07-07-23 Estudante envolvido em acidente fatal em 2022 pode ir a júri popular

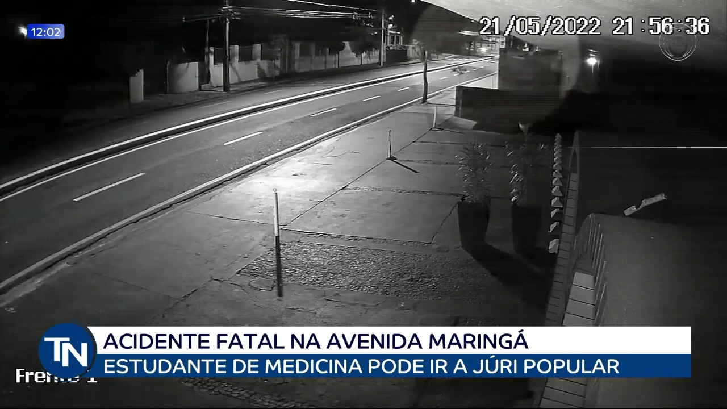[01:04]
Imagens de uma câmera de segurança mostram que ele nem freou antes de entrar na rotatória. Com isso, haveria indícios de dolo eventual, ou seja, de ter assumido o risco que causou a morte da vítima.